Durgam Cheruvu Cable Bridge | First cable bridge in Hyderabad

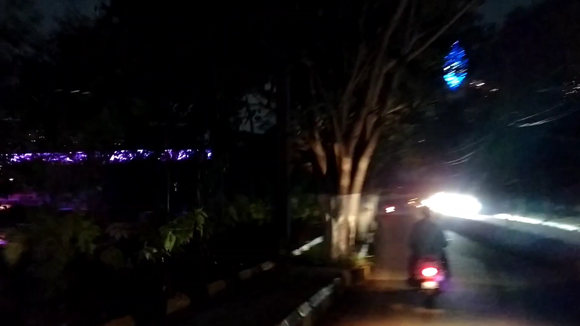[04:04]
शायद रस्ता नहीं है, सभी लोग यहाँ धूर से ठायर गई, फोटो और वीडियो ले ले रहा है,